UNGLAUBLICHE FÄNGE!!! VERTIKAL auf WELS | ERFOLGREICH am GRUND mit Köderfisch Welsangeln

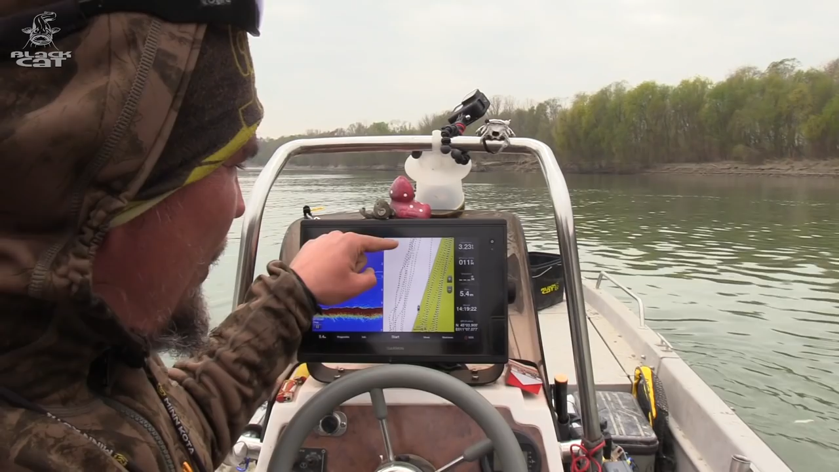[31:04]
denn ich kann meine Triftstrecken immer wieder ganz gezielt neu ansetzen. Ihr kennt das hier gut. Das sind die Strecken, die wir heute getrieben sind.
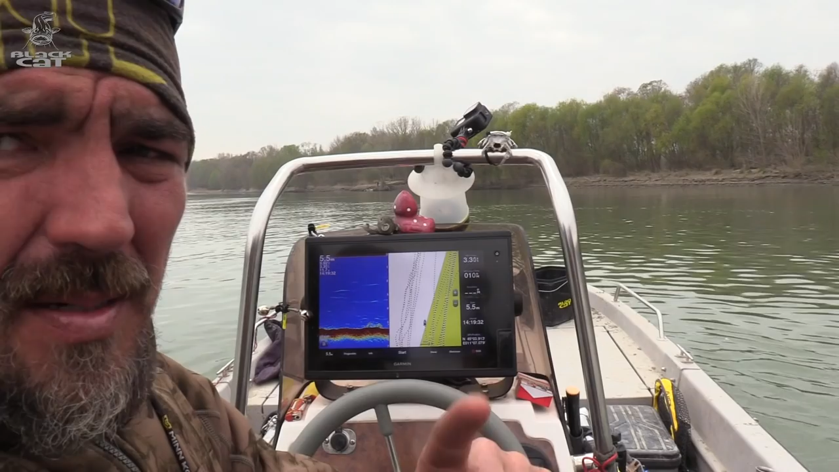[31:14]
Und ich versuche, jede Trift neu in einem anderen Flussbereich anzusetzen. Also überfahre nicht die gleiche Strecke nochmal, wenn da keine Aktion kam, sondern setze mich 5 bis 10 Meter weiter nach links oder weiter nach rechts.
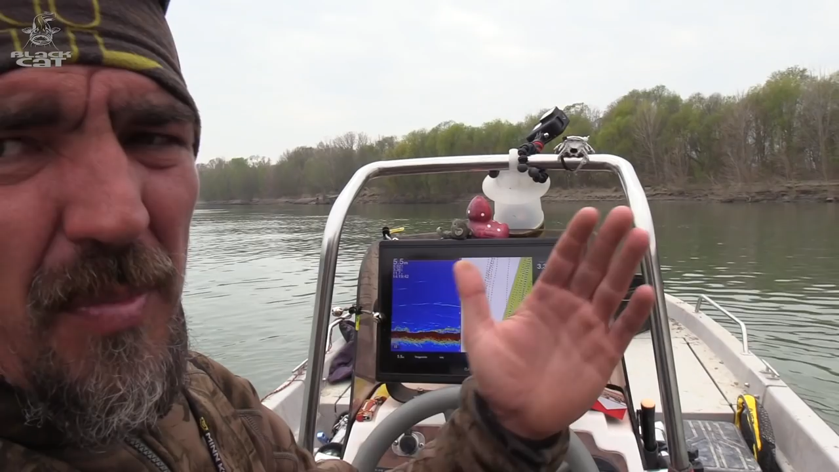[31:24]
Und so gibt es dann am Abend, wenn ihr lang unterwegs wart, ein richtiges Rasterbild, auch mit den Punkten drin.
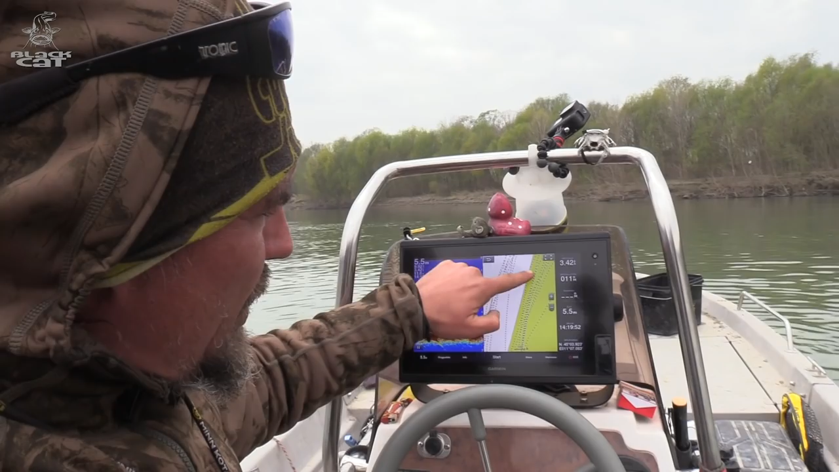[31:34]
Hier oben sind diese Punkte, wo Fische gebissen haben, ja, wo Aktion war.
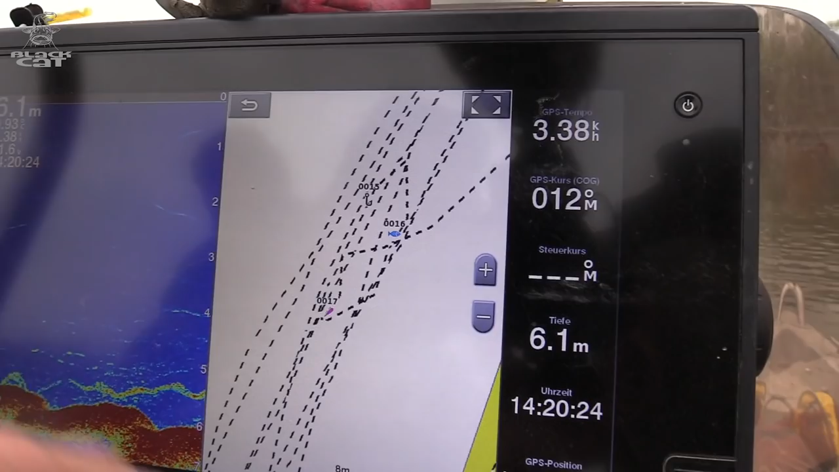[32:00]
On screen: depth 6.1 m, speed 3.38 km/h
und könnt eure Trift so ganz toll mit dem E-Motor drauf auslegen und euer Boot von oben
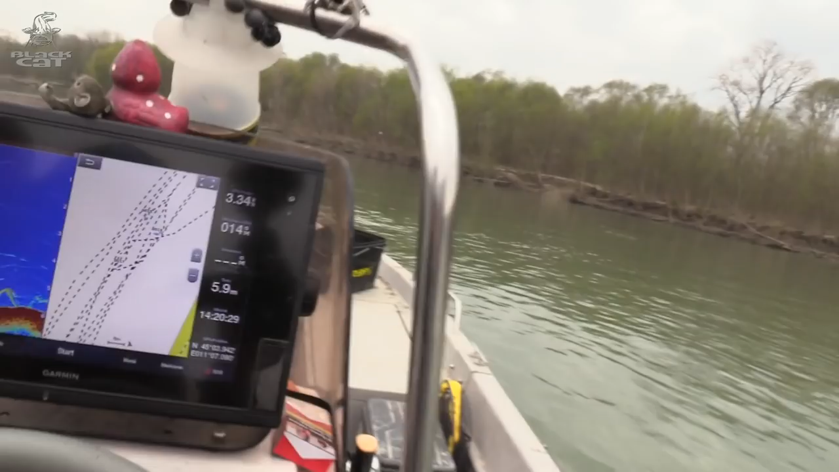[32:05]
sehr leise und unauffällig auf die Fische zutreiben lassen. Hier drüben seht ihr gerade die Köderbewegung, wie sie aussehen sollte, unter Wasser, Ansteigen des Köders, Haltephase, wieder ein Absetzen des Köders.
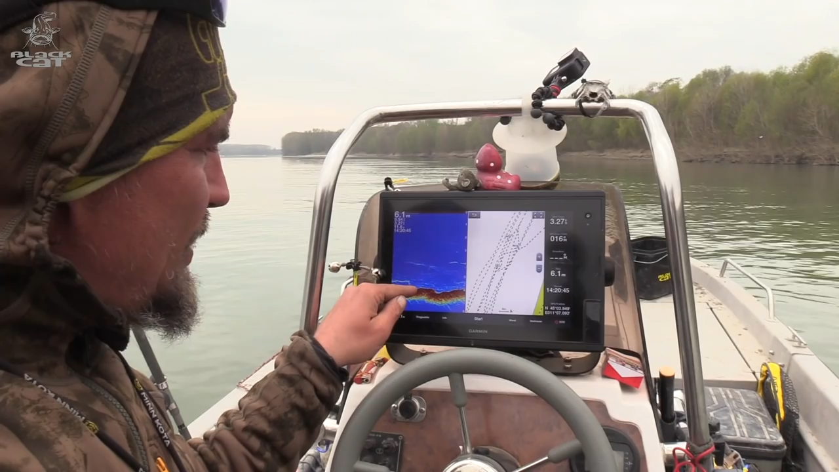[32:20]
Immer probieren, wenn ihr mit dem Echolot arbeitet, in diese sogenannten Sandkanten euren Köder reinzusetzen.
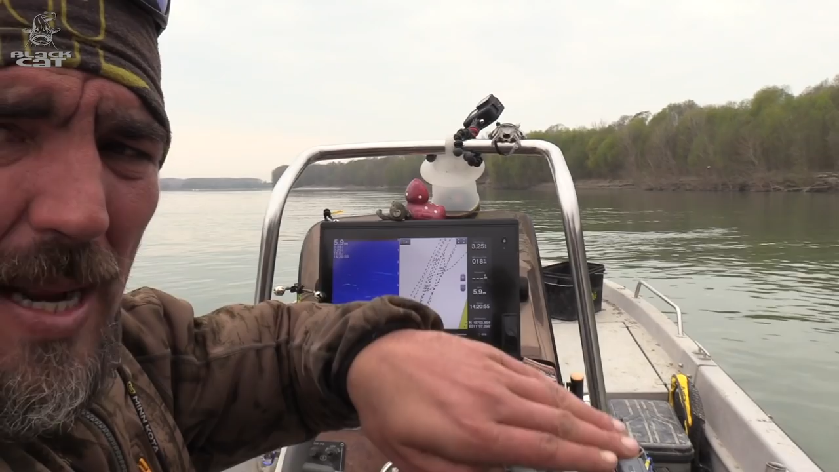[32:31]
Also wenn der Untergrund gerade läuft, leicht abknickt, dann auch probieren, mit der Rute in diese Bereiche euren Köder zu führen. Jetzt kommt gerade so ein Bereich hier drüben. Da liegen oft die Wälse hinten dran im Strömungsschatten, also hinter dieser Kante. Und wenn dann was über den Kopf des Räubers drüber geführt wird, geht er nach oben und greift es an.
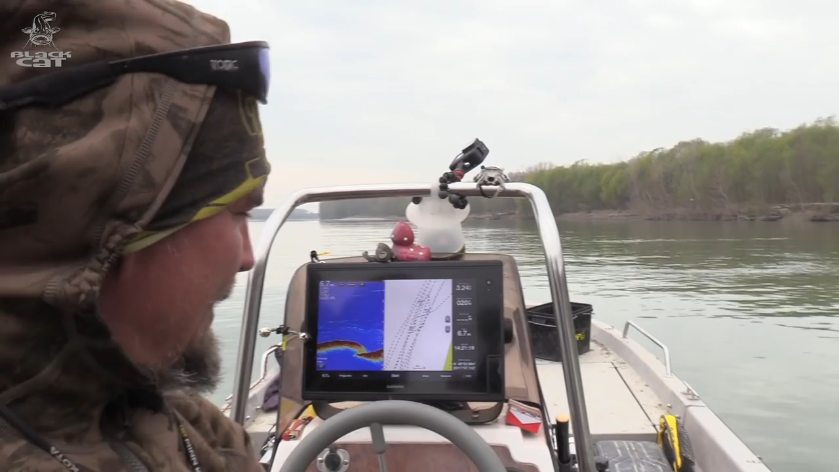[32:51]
Hier ist auch so eine ganz tolle Kante zu sehen.
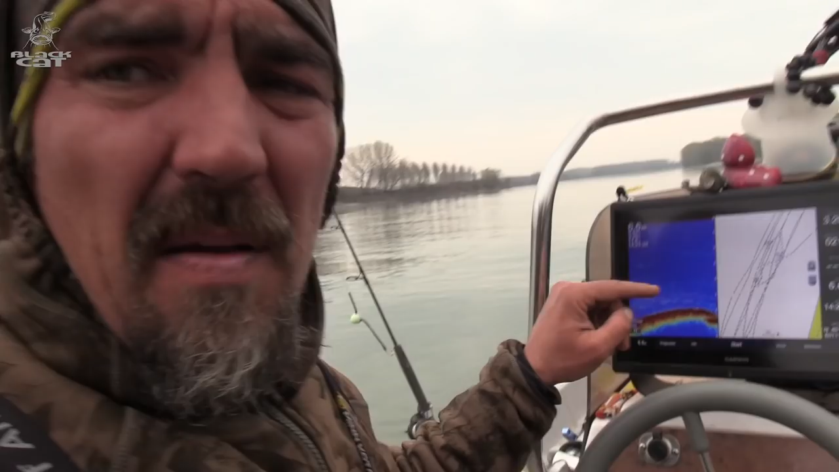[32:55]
Wir haben jetzt hier bei dieser Trift ohne den Einsatz des E-Motors, also ich bremse das Boot nicht. Ich nutze meinen Bugmotor nur, um das Boot in der Richtung zu beeinflussen, dass wir schön mit dem Heck zuerst hier geradlinig den Fluss runtertreiben.
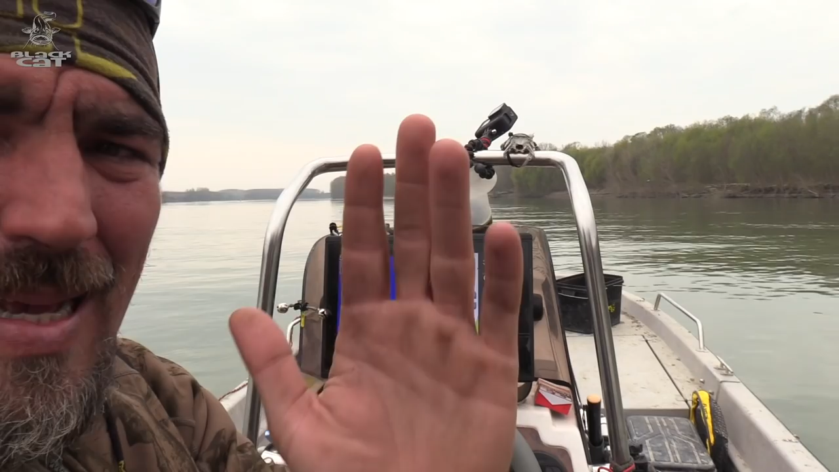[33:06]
Links und rechts jeweils ein Angler, der unten mit dem Catball-System den Grund abtastet.
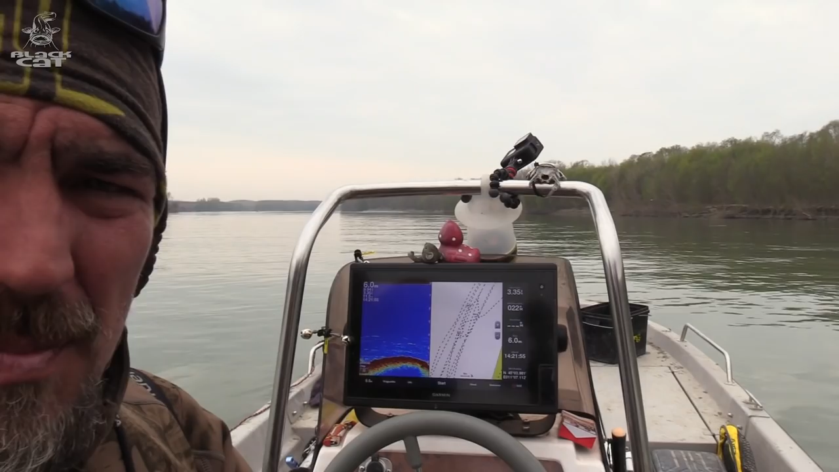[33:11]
Und hier in dem Bereich haben wir jetzt eine Strömungsgeschwindigkeit von 3 km/h.
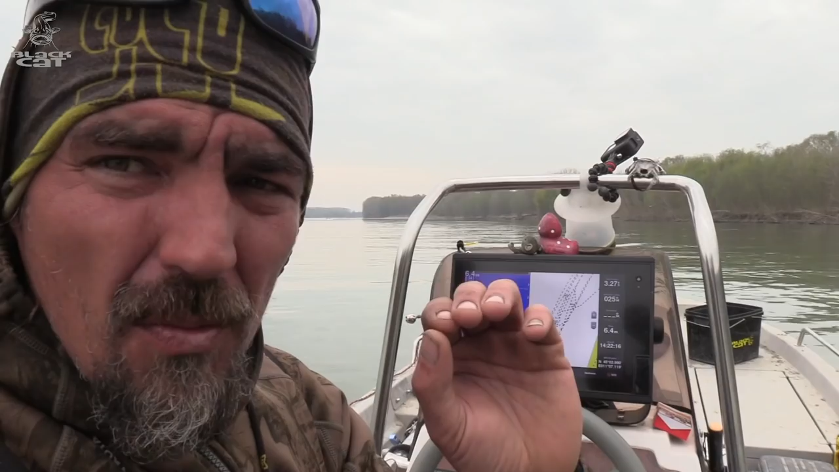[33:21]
Und das sind gute Strömungsverhältnisse, um unseren Köder schön geführt im vertikalen Wege am Boot mitzuführen in dieser Haltephase.
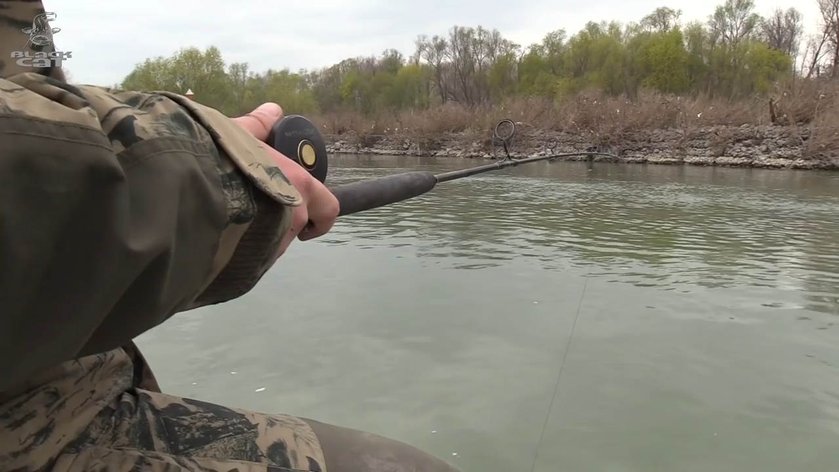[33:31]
Ja, also wenn ihr merkt, ihr schleift euren Köder hinterher, müsst ihr entweder ein schweres Bleisystem einsetzen
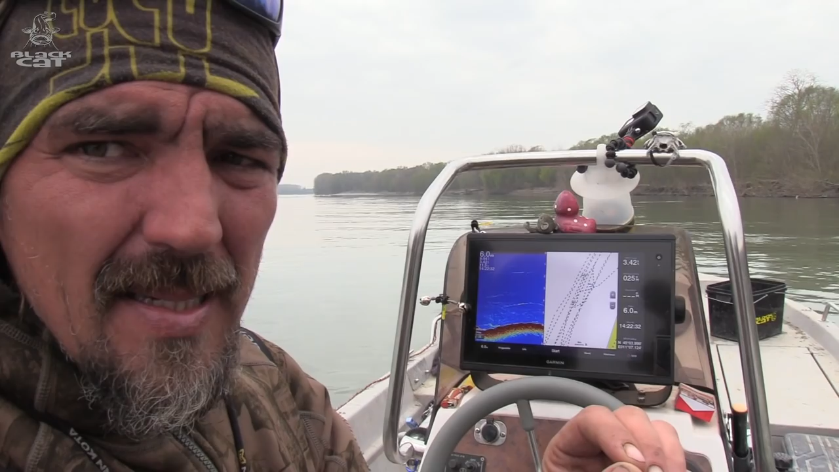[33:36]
oder aber euch Bereiche suchen, wo ihr langsamer treibt. Also zu schnelle Bootstrift und Köder hinterm Boot ist kein effektives Vertikalangeln und ihr werdet da nicht viel Erfolg haben. Wichtig ist, dass die Köder mit dem Boot mitlaufen, vielleicht sogar ein bisschen in die Vortrift gehen. Wir haben jetzt hier bei der Strömungsgeschwindigkeit, jetzt haben wir sogar knapp 3,5 km/h, ein Ködergewicht, ein Catball von 160 Gramm drauf.